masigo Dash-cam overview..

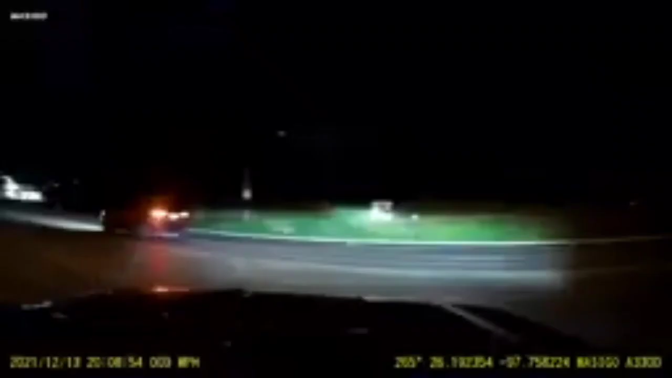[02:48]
Super night vision, capture the road in crystal clear quality, even in low light,
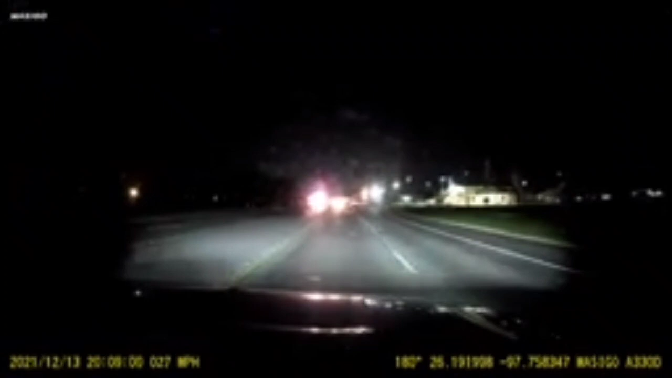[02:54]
equipped with Sony Starvis image sensor and back illuminated pixel technology and enhanced noise reduction, even in low light. So you're not gonna have super crappy grainy footage at nighttime. You know, it's gonna have 4 times sharper and brighter image, high dynamic range on the video playback as well. It's got an f1.4 aperture. Again, small the aperture, it allows, you know, that's just better for recording. The camera always has your safety first, automatic save and lock.